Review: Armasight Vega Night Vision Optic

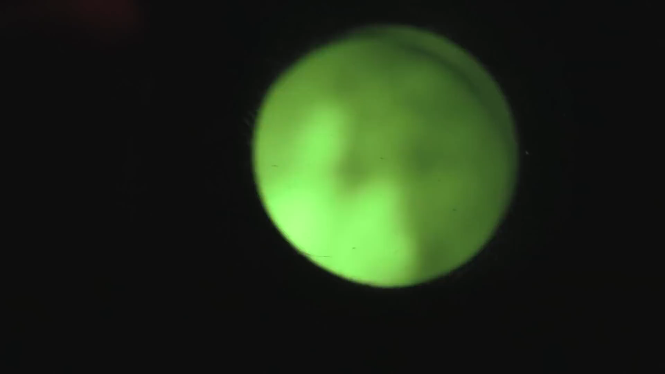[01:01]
So we're going from a $200 ARMA sight to a $2,800 PVS-14. And if Ian's getting that right now, you're looking at me through a PVS-14.
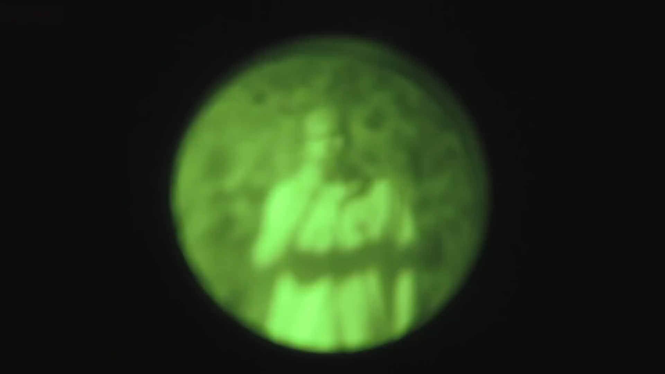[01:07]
So we wanted to demonstrate to you that we are in dark situation, it is night, and that's what a PVS-14 looks like.
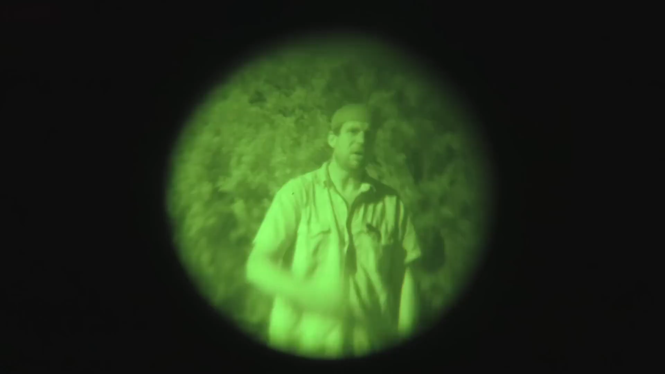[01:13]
So what we're going to do is we're going to do some footage with the ARMA sight, and we're going to do some footage with the PVS-14,
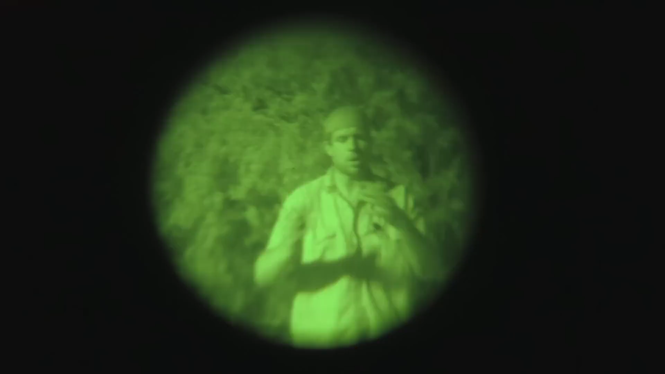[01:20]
both of us talking as well as with rifles, and really give you an idea of what you can and can't do with optics in these price ranges.
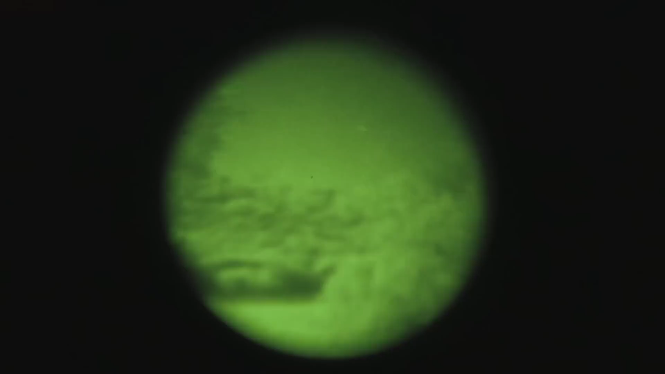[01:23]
All right, what we're doing here is a resolution test. We've got a steel target to my right at 50 yards.
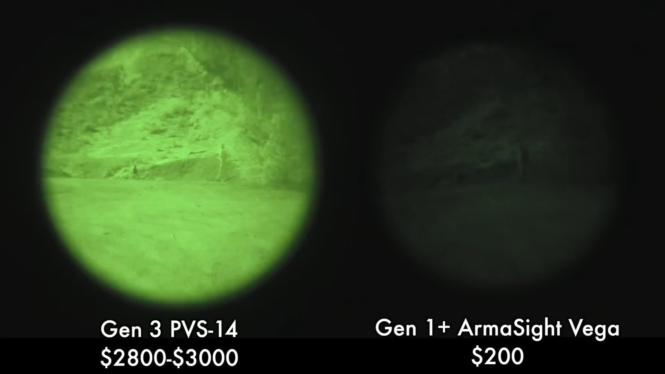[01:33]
I came out from behind a tree at about 45 yards. What you want to do here is how quickly can you identify that a person's coming towards you,
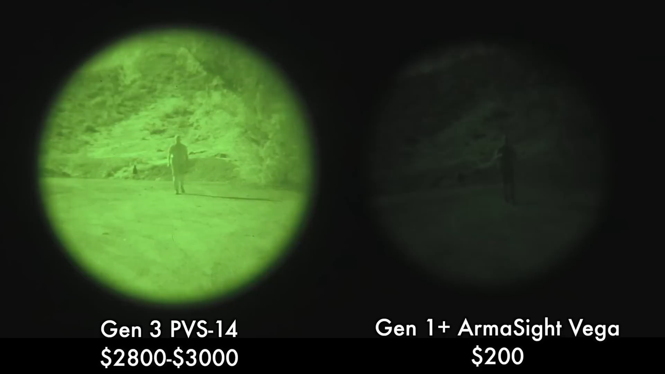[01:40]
but more importantly, how soon can you identify or how close do I have to get before you can identify who that person is?
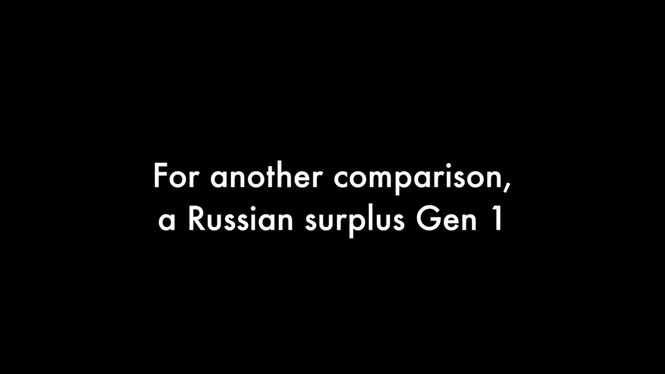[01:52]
All right, what we're doing here is a resolution test. We've got a steel target to my right at 50 yards. I came out from behind a tree at about 45 yards. What you want to do here is how quickly can you identify that a person's coming towards you,
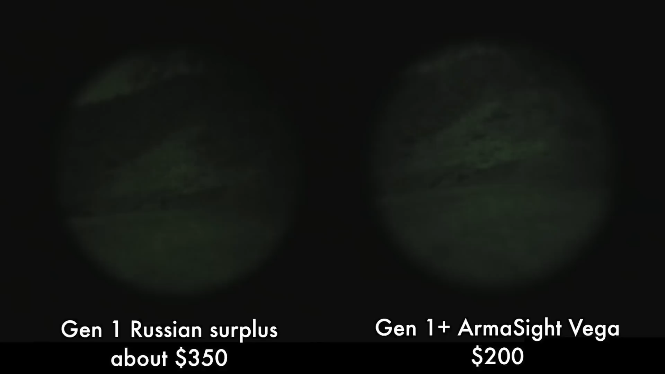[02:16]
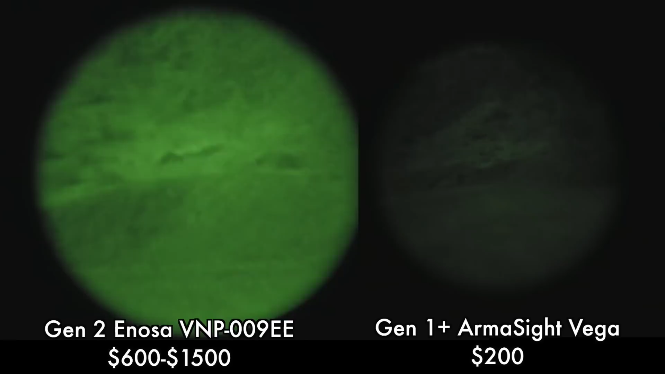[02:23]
All right, what you're looking at now is the Generation 2 Spanish Enosa Scope. We had to do this one a little differently because it's a magnified night vision optic,
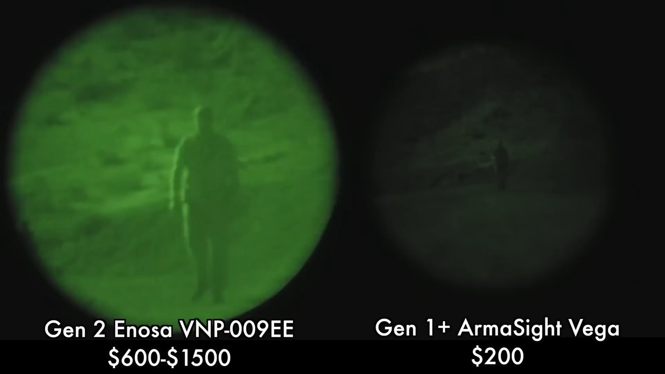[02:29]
and it has a touchy focus knob. So I may not be in focus the whole time, and you have to adjust that as things get closer to your field of view.
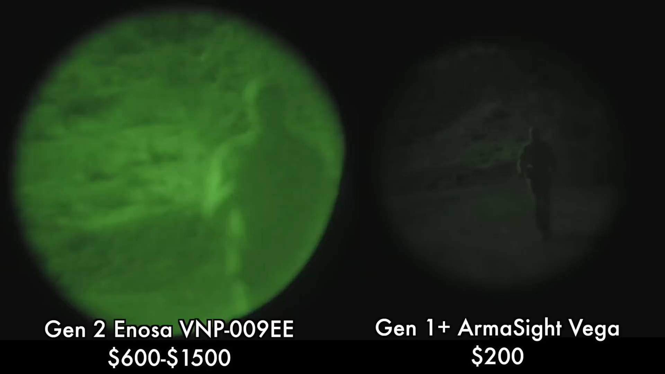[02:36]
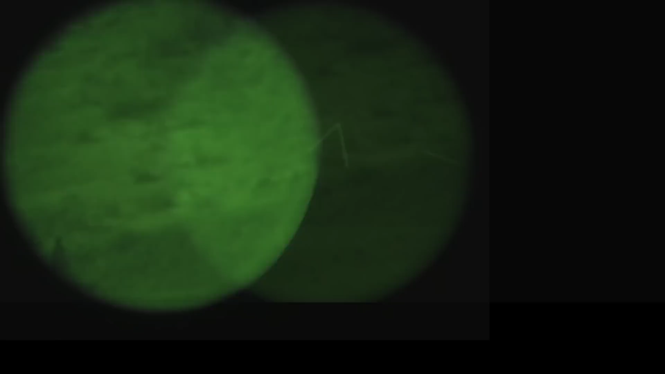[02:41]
All right, so this being a military scope, the reticle can be turned on or off. You will notice that it's canted. That's because we have to cant the scope. It's mounted to a rifle, and we're trying to get around a tripod to get onto the screen here.
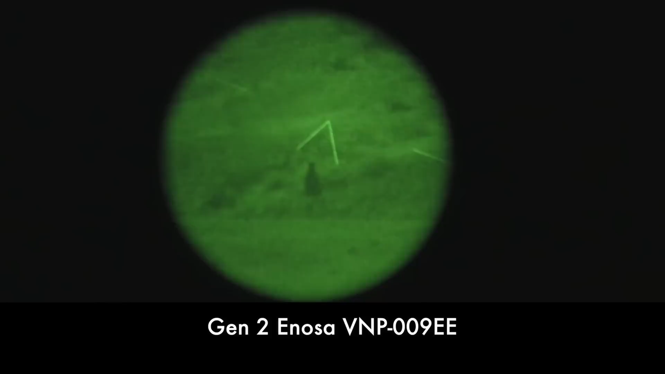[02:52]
However, I think it's pretty obvious that if you look at that Q target at 50 yards, this scope is definitely advantageous. If you were dealing with adversaries that did not have night vision, you would definitely own the night, and this is better than nothing by far.
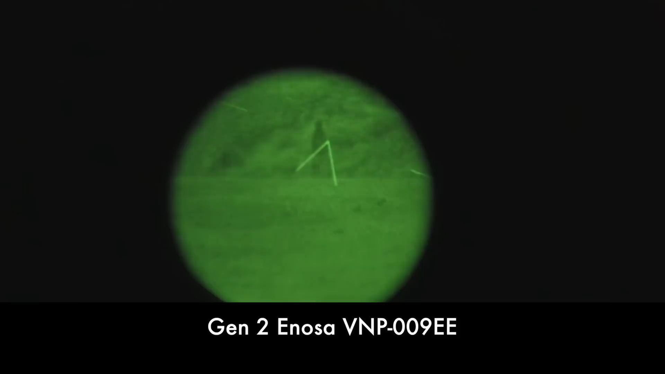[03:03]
All right, what you're looking through now is the PVS-14 behind an EOTech.
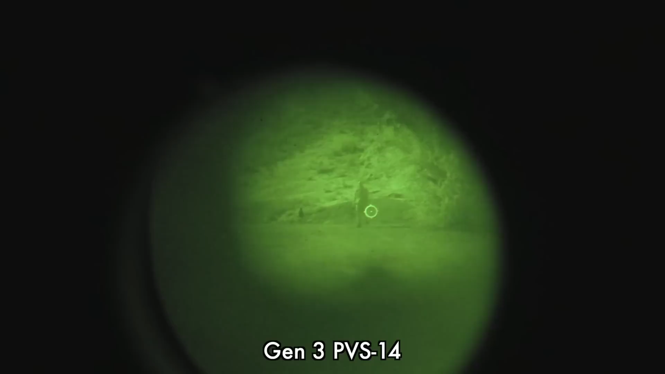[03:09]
I think you can see that this is a very excellent sight picture considering it's at night,
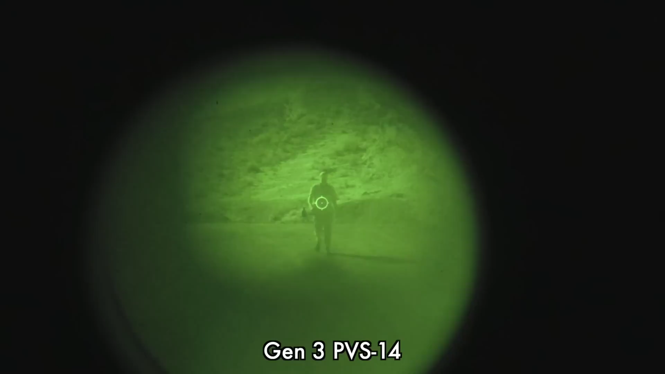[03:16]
and that EOTech reticle and that EOTech optic in general with a PVS-14 behind it, it's like fighting in daylight.
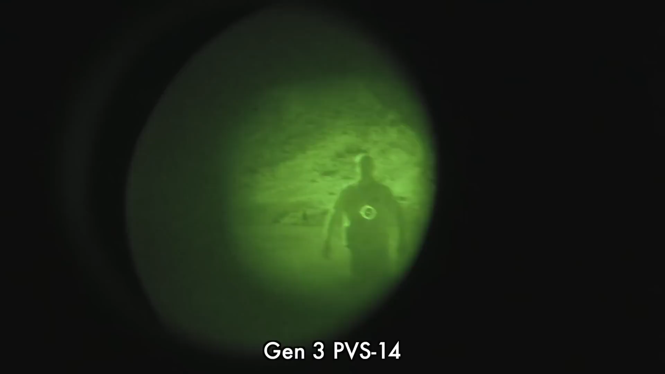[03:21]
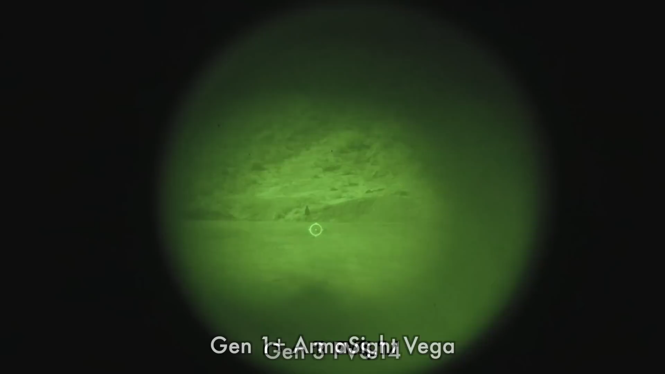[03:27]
All right, guys, so everything we've shown you so far has been passive, that is with no active IR illumination.